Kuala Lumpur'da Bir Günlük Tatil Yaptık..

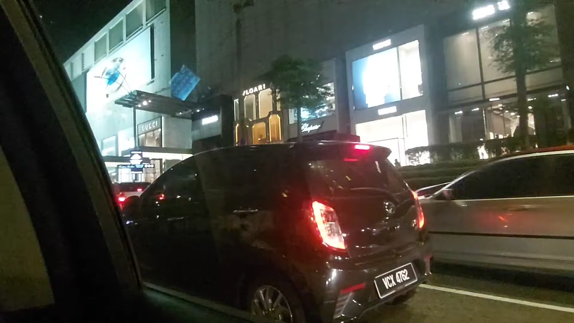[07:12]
Çünkü trafik var. Trafik akmıyor. Biz akacağız da trafik akmıyor. Şu alışveriş merkezine gideceğiz. Çok yakınmış bizim otele. Boşu boşuna arabaya bindik. Boşu boşuna iftarda otele yemek söyledik. Yani şu bu alışveriş merkezine gelecektik biz zaten.
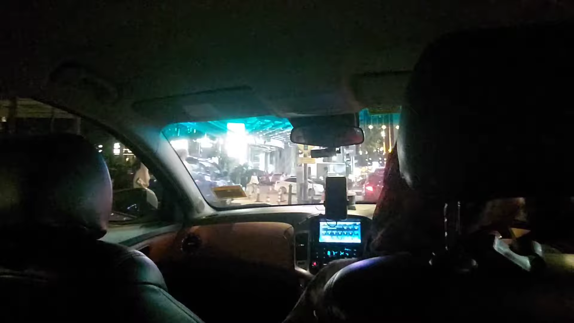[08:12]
Bakın burada JW Marriott Otel var. Benim Malezya'ya gelmeden önce son çalıştığım yer